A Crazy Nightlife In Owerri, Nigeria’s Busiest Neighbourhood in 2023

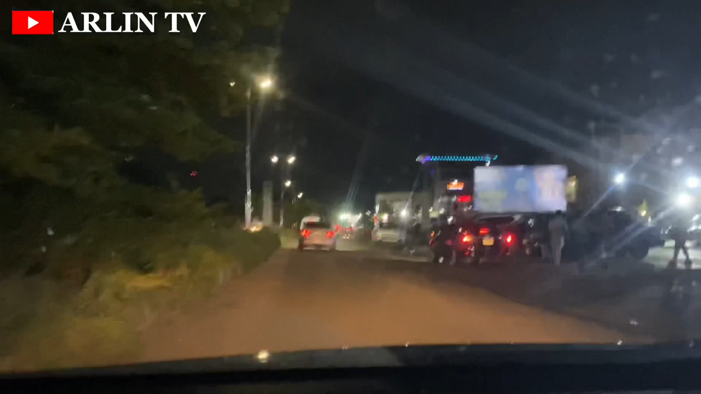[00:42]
view of what the city looks like at night despite all the challenges the state has gone through but at least we still find one or two lives happening you know where i know where is the center of oringo as far as southeast is concerned even though enugu people will not agree with me but you know where has always won when it comes to oringo yeah this area is a very
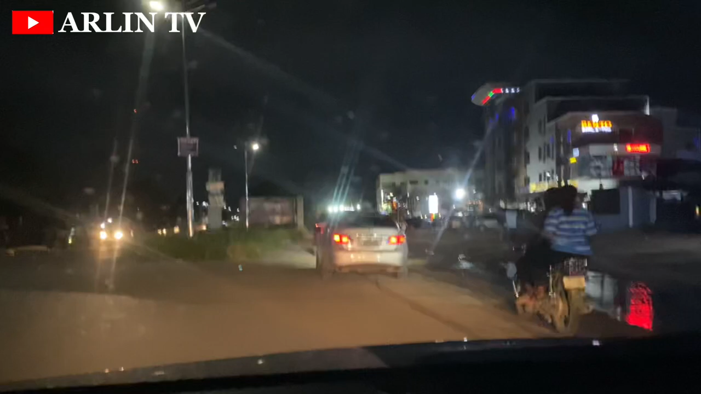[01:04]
popular right you know worry and for everyone who visits to worry i want to enjoy their nightlife must know this area for some the area is called concord area for some it is called mimi's place but to me i know this area with manure the manure
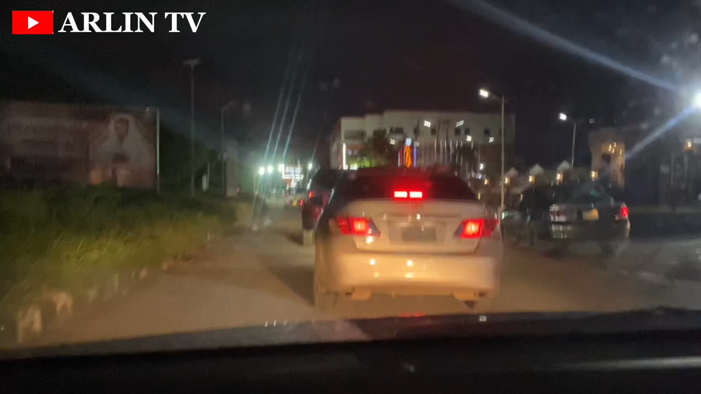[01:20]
restaurants that you eat manure purely vegetables with a whole lot of chicken you know whatever you want inside so i know this area with manure but a lot of people know it with mimi's place or concord area but now i think the angels is around here too so people also know this area with the angels as well so just let me know in the comment section what do you know this area with yes what do you know the area with what do you call this area and if you've not been here wherever you know where you're
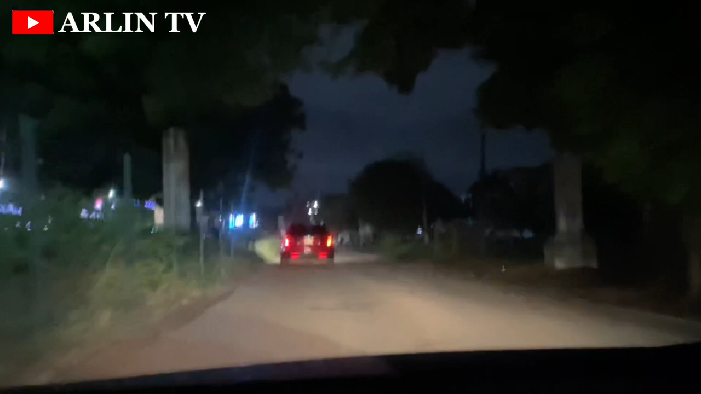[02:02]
your the significant thing you can say about this particular area as far as where is concerned i need it not to drive through everywhere you worry at night because here is the only place i know yeah 100
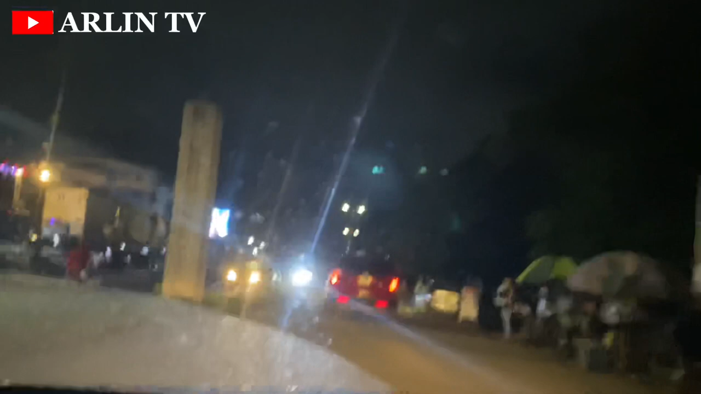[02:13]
you're going to find activities still done around the city as you can see businesses are going on the area is leaked cars are moving
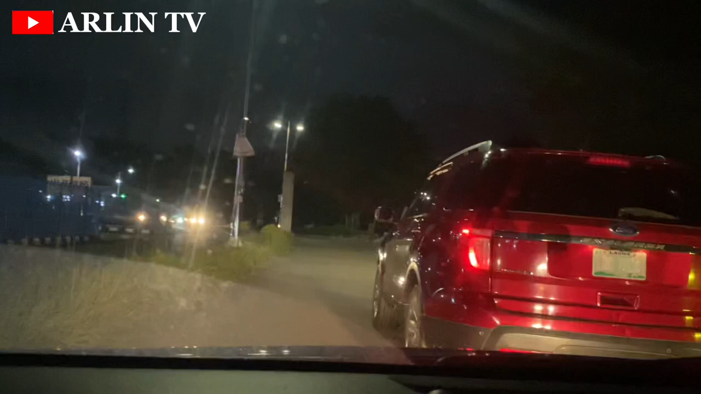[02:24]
and they might even stay here you might see cars coming in and out see you down around this area and a lot of businesses have sprung up around here compared
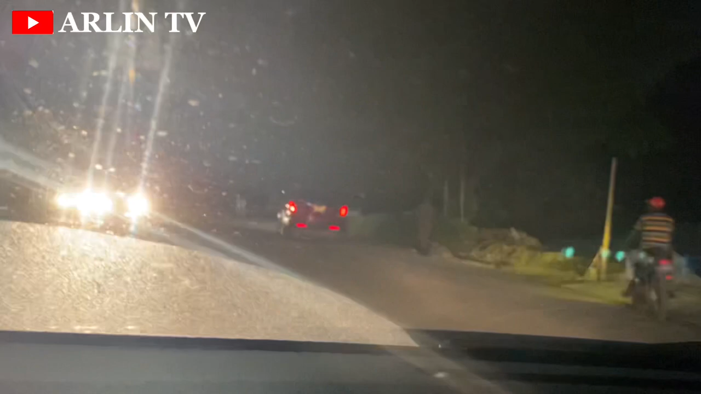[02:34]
to what i used to know some hotels are there now um what's it called cold stone is